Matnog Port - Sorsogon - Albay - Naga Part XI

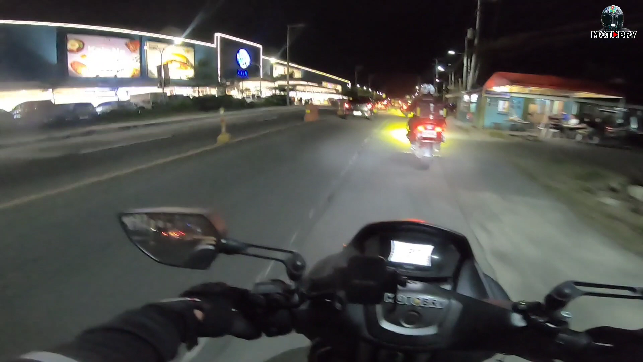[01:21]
Ayan o, oh, nakita nyo, napakalaki ng SM dyan.
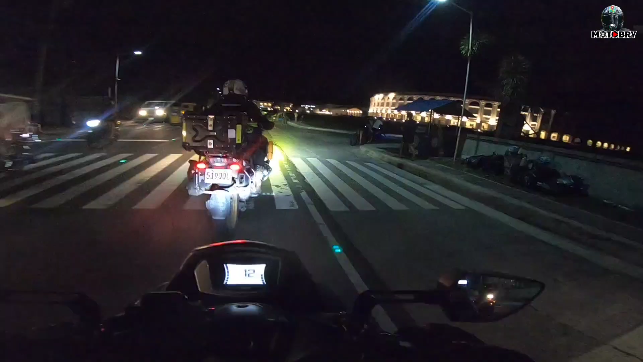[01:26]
At pupunta naman natin ngayon yung Sarusugon Colosseum.
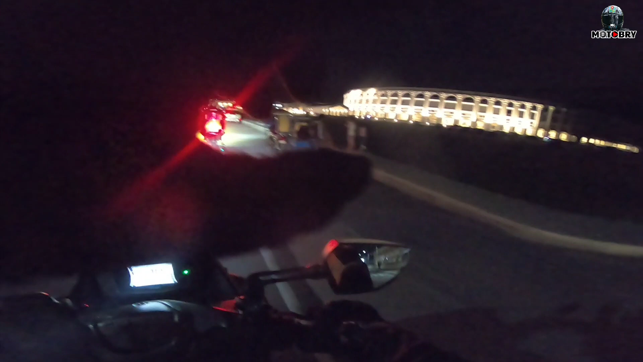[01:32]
Ayan, kung makikita nyo, napakaganda ng ilaw nyan sa gabi. At pwede kayo mamasal dyan dahil napakalawak ng area na yan.
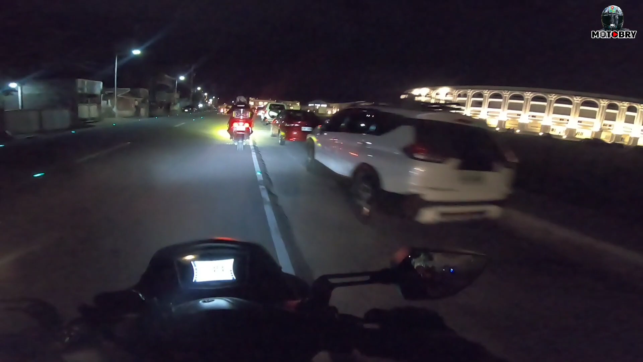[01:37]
At eto na nga, papasok na kami sa loob.
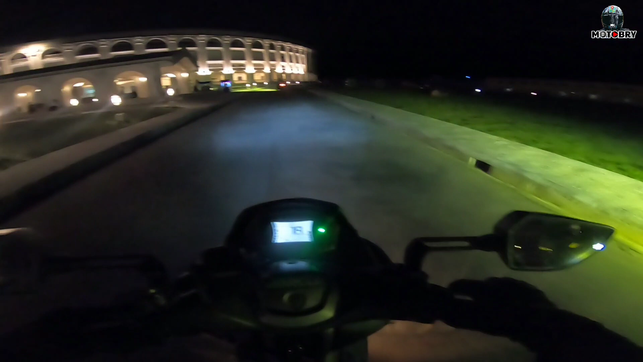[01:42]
Maghanap kami ng mapaparkingan dyan para magpahinga ng konti. At mas maganda nga pala ito ng malapitan. So ayan, nakikita nyo, napakaganda.
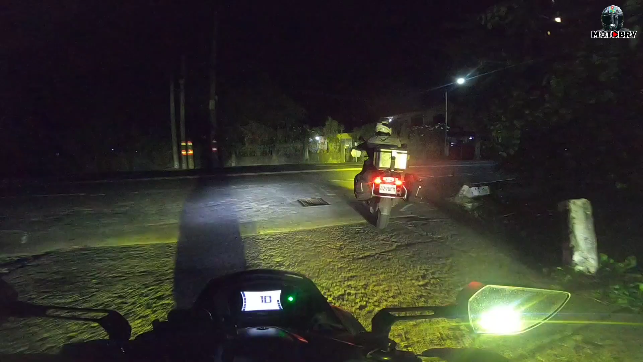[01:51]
At tapos na nga kami doon sa Colosseum.
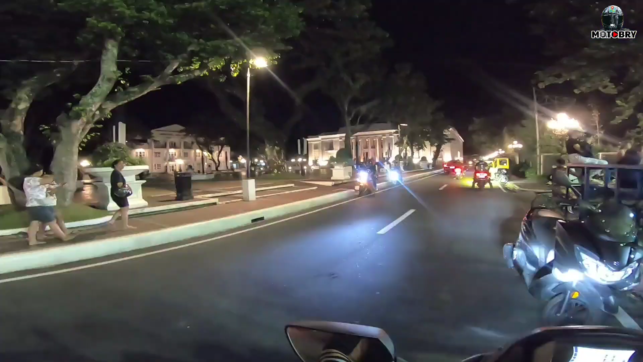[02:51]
At ayun na nga, nadaanan natin yung munisipyo dito.
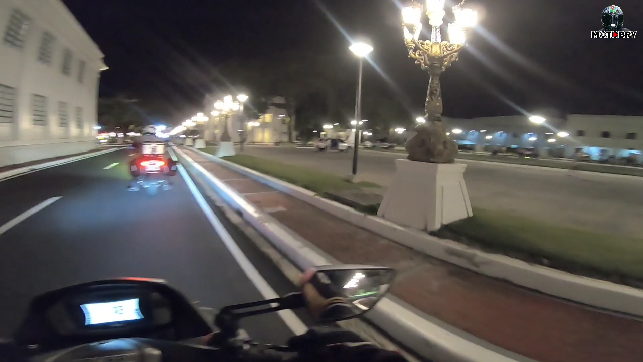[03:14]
Di ko alam kung parking space yan, kung anong tawag yan. May mga bata naglalaro.
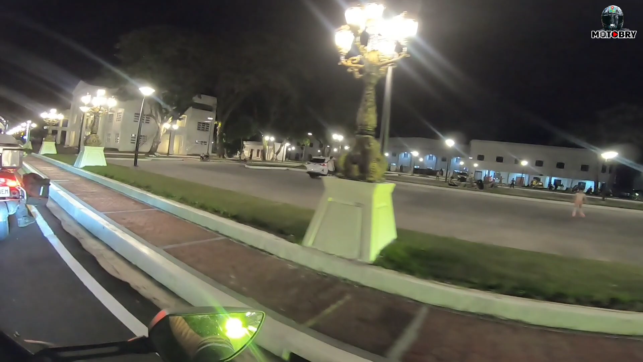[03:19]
Napaka-solid pala dito sa Sarusugon. Para siyang Intramuros style, kung alam mo yun, sa may Manila Cathedral.
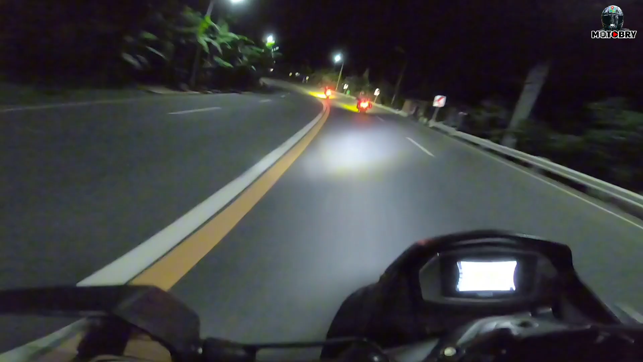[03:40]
At ito na nga, bumabakbak na kami. Nang dito kami ngayon sa highway, di ko alam kung anong tawag dito. Ayan na po! Nandito kami sa bypass. Hindi namin alam kung saan to. Bypass papuntang Daraga.
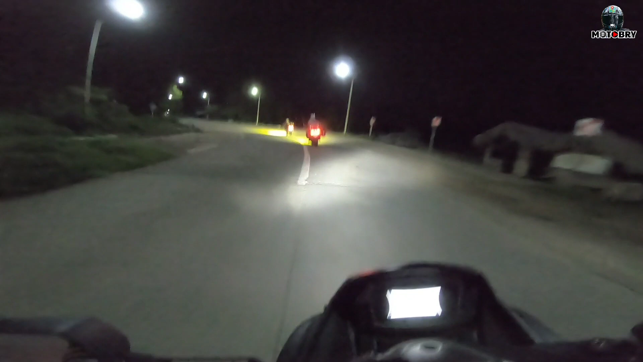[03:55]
Tama ba?
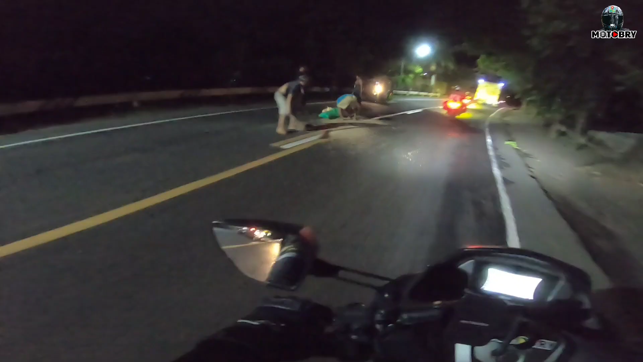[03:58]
Tulog. Luis, ano Luis?
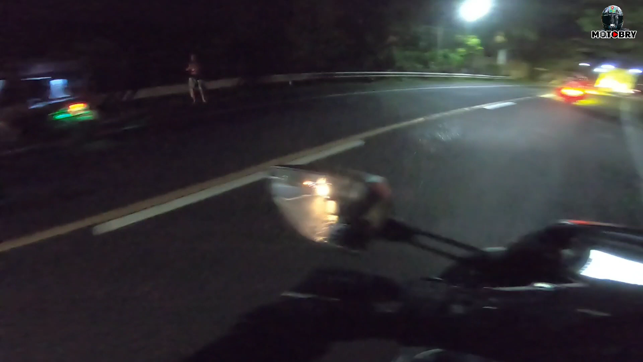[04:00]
Naglag yung bigas sa trailer truck. Ito was Albine na kami. 10:05. Grabe yung dalawa, Jesus. Kahapon ko pa ito sinusundan. Hindi umihinto.
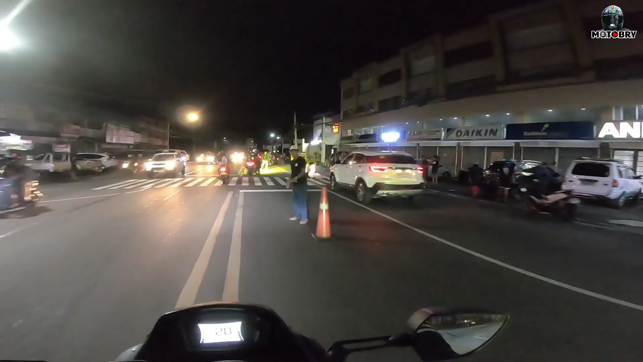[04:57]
Ano nangyari? Ano lugar to Naga?
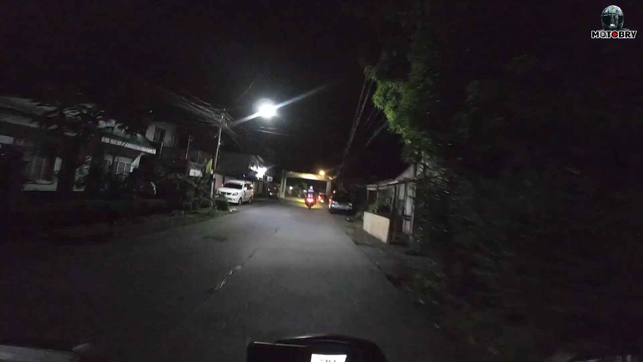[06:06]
So ayun na nga, nandito na kami sa May Naga. Dito yan sa May Liboton, Filobil. Filobil ba yung tawag dyan, pagkakaalam ko.